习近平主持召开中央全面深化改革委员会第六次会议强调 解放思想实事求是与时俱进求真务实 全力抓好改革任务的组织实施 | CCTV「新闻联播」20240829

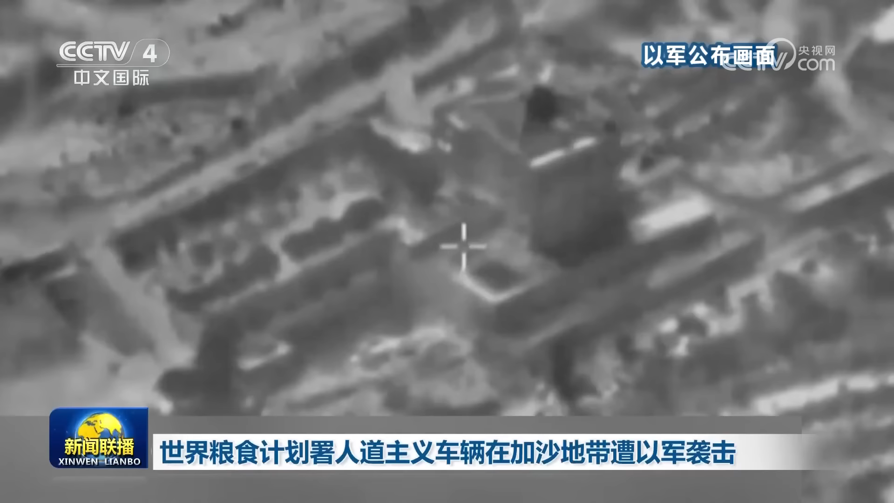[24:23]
军28号称以军当天对叙利亚与黎巴嫩边境地区展开空
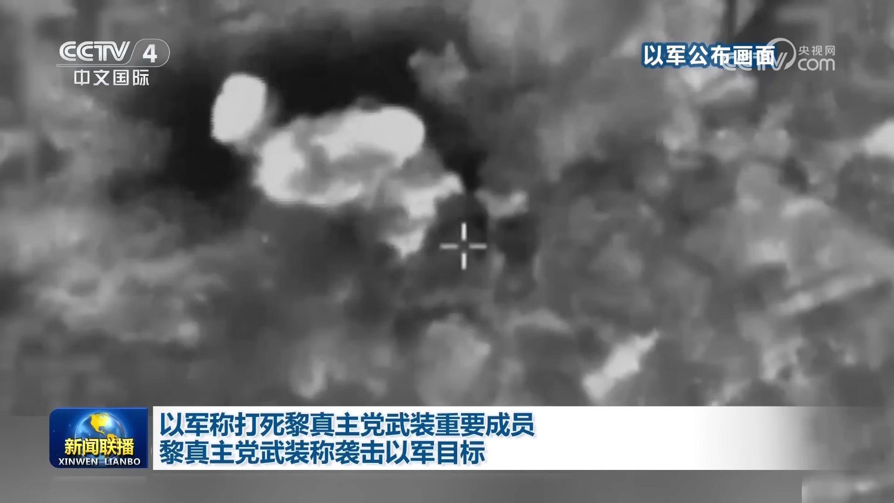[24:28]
袭行动打死了一名黎珍珠党武装重要成员黎
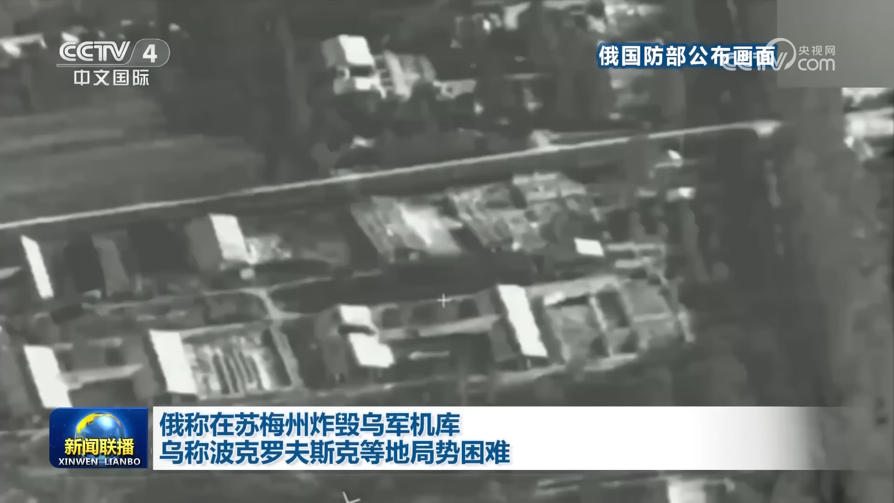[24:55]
方一座存有海马斯多管火箭炮的机库乌克兰武装部队总参谋部28号